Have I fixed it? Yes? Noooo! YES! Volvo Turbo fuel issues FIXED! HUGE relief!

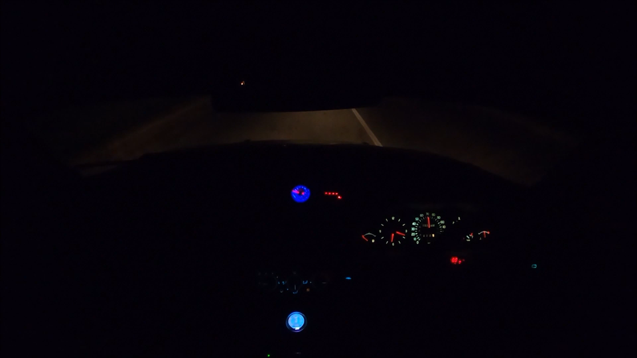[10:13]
A bit rich, but, fucking, safe. I'll have to turn the fuel pressure down a bit.